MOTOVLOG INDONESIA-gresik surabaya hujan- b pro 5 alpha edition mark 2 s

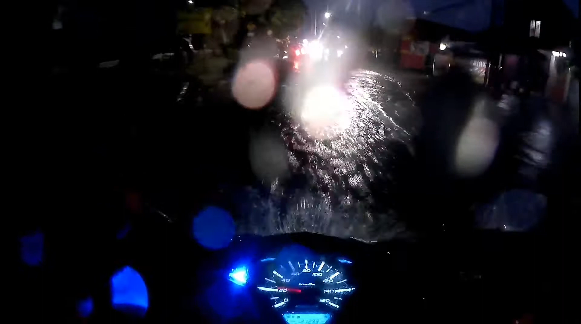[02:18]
Soalnya orang-orang pada berteduh, nyiup semua.
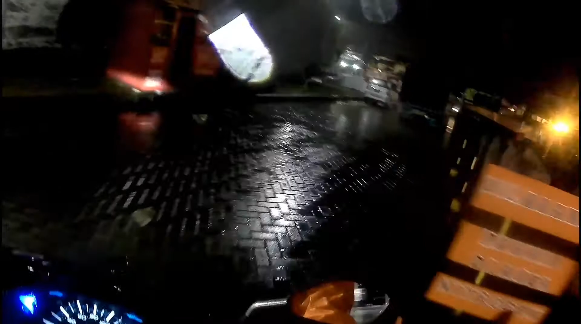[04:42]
Terus dibuat parkir kayak gini semua, lewatnya mana boy? Oh, kampret.